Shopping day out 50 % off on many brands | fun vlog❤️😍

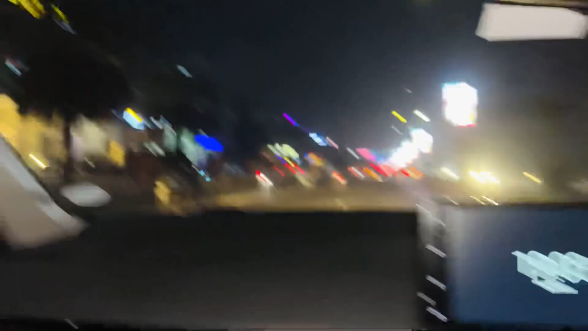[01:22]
वो देखे सामने दूर से नजर आ रहा है या नहीं ब्लू लाइट?